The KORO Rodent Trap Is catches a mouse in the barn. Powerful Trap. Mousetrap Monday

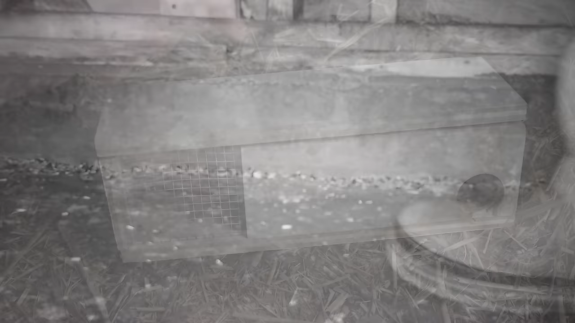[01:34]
well last night quite a few mice wanted the bait inside the trap box they entered it and eventually we caught a mouse the trigger isn't quite